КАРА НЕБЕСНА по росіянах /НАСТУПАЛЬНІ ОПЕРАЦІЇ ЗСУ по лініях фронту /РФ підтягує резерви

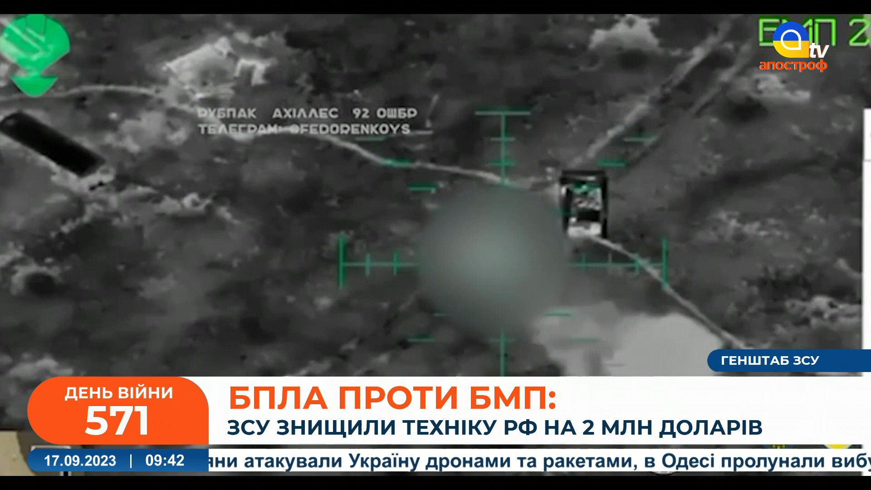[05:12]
Як пише Генштаб, наші воїни знищили БТР-80, який мав у своєму складі 3 членів екіпажу та 7 десантників. Знищили також і БМП-2, який був обладнаний автоматичною гарматою 30 мм та ПТРК «Фагот». Разом з БМП ліквідували і 3 членів екіпажу та 8 десантників.
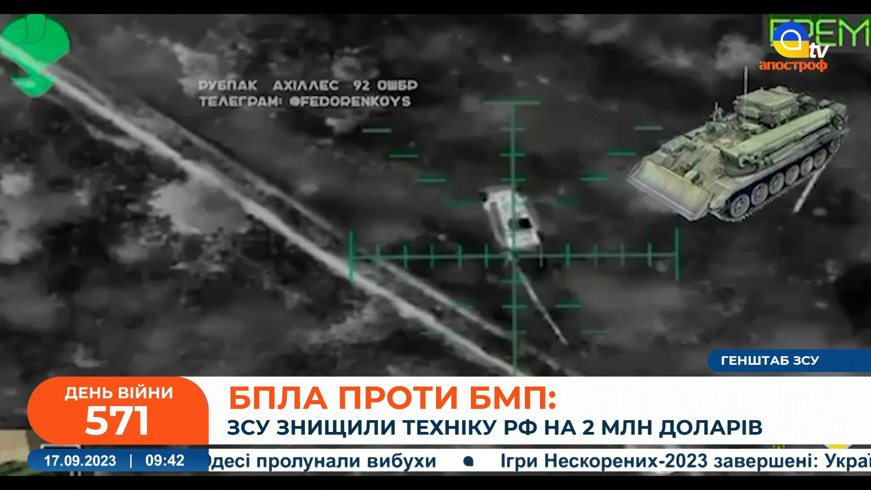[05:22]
Сукупна вартість ураженої техніки – близько 2 мільйонів доларів, додали у Генштабі.